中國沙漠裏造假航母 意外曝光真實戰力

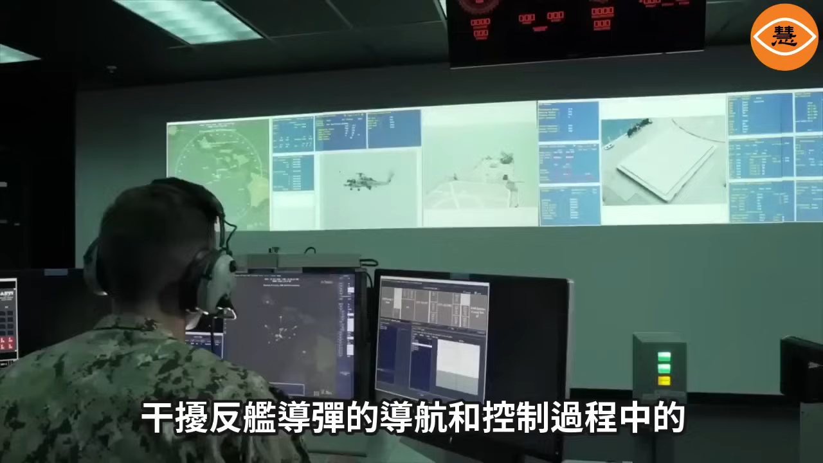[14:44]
過程中的通信鏈路
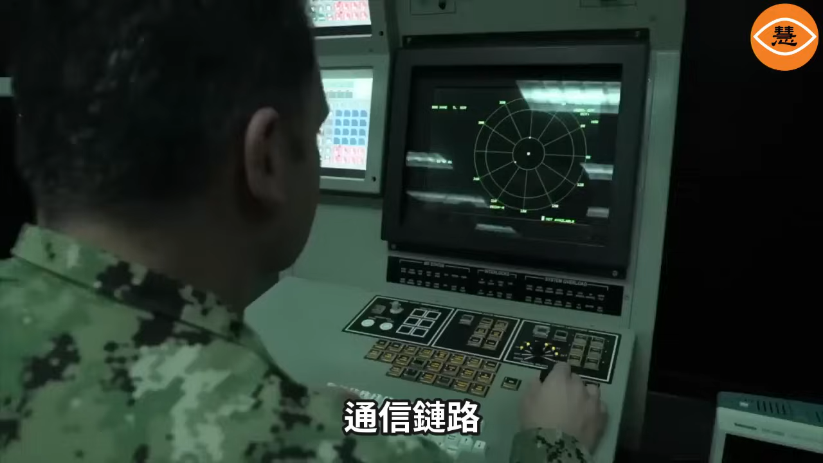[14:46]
還有先進的傳感器和信號處理快速識別和分析入侵的反艦導彈為電子攻擊和其他防禦措施提供決策支持